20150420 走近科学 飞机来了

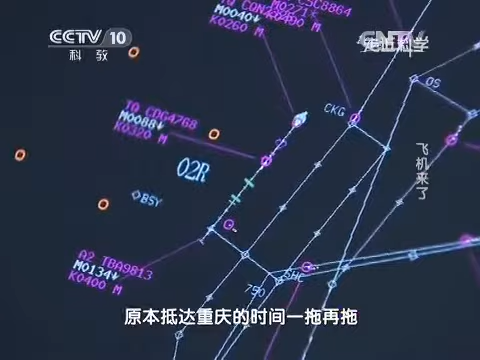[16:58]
2015年3月31日凌晨1点30分，
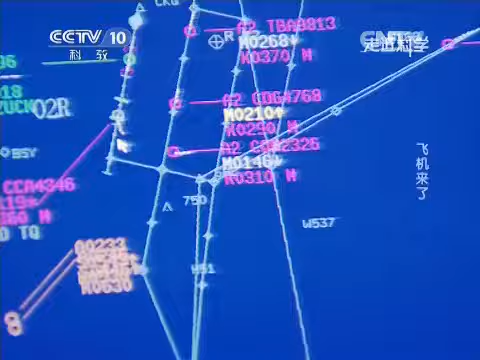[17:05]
这架万众瞩目的阳光动力二号终于出现在了雷达所能观测到的范围。